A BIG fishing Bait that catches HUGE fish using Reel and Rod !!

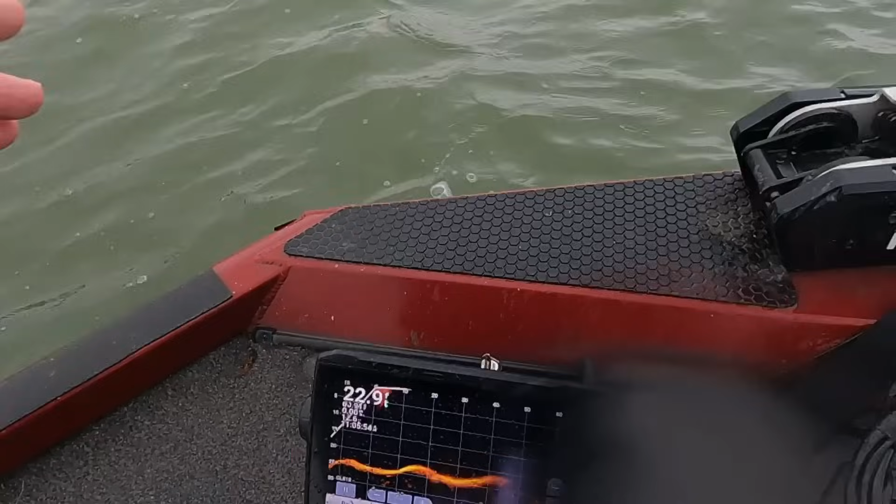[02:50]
You can see right here which the front of the boat now is in 22 foot
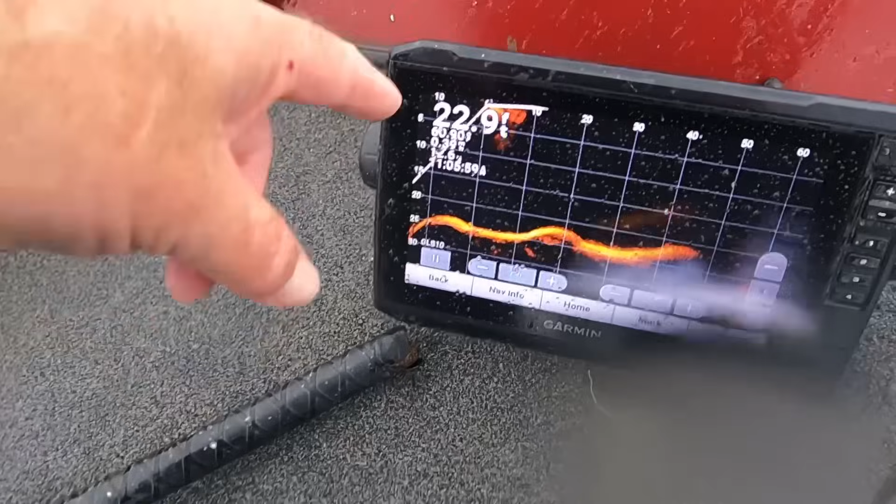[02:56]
And when we go back a little bit, you'll watch it drop Let me go back
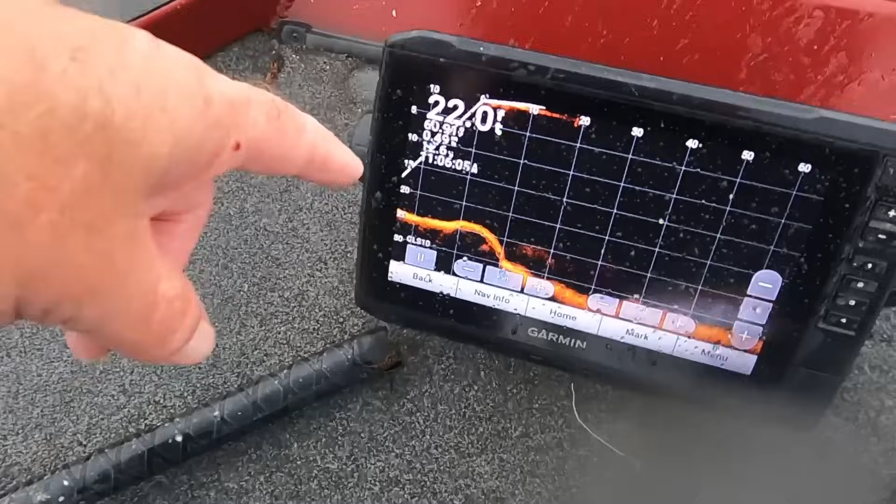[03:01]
You'll see right here it drops off right here And when it drops off, it's in about 30 foot of water and these fish
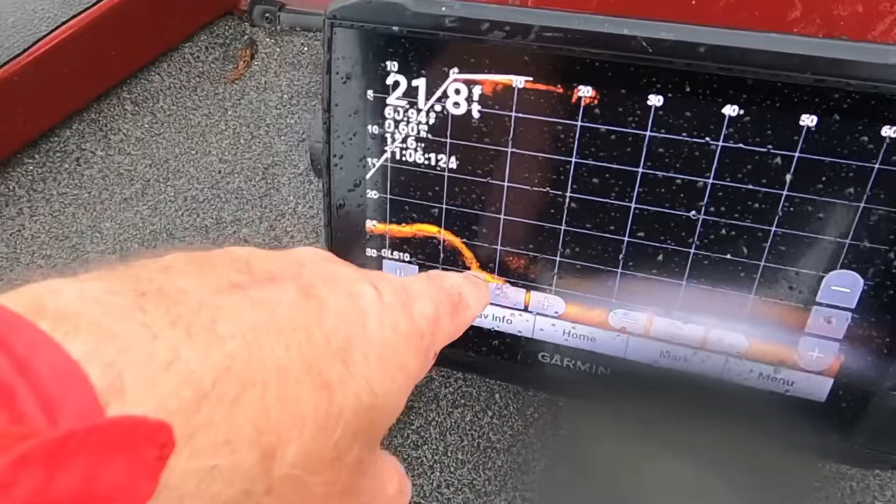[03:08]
Are they're they're staging right in behind this drop right here Hold on